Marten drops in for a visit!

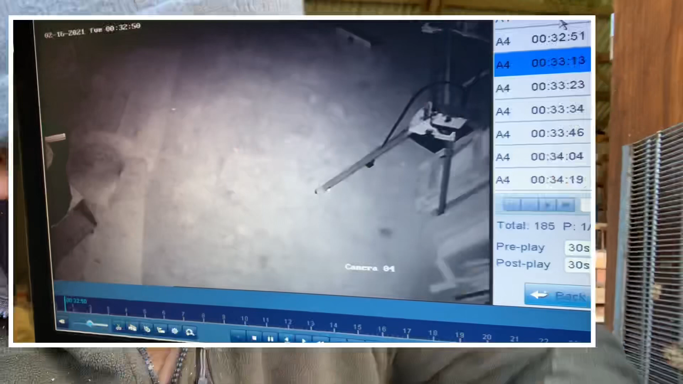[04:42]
where the wood store was but it seems to have got out on its own i left the roof vent open uh where we used to blow the steam out when we entered the wax melter and um what happened was it seemed to have fell in one night and then it's been it's been hiding
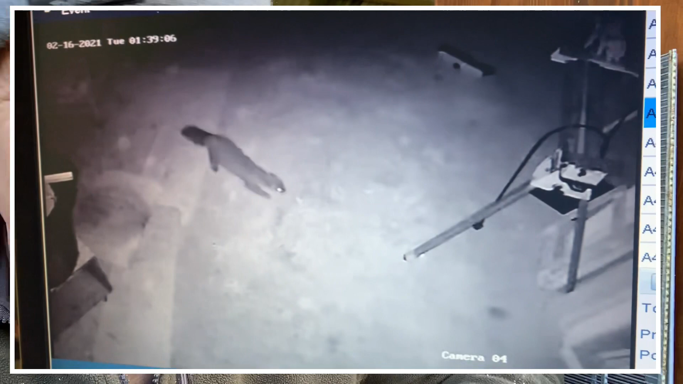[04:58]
in some of the paneling and it's gone up into the ceiling void but we know it's gone out now because today i i put the camera trap down last night again and nothing was seen last night there's no fresh scat anywhere and every morning since um for the last five days we've had uh fresh scat everywhere so we know that this uh pine martin i thought originally was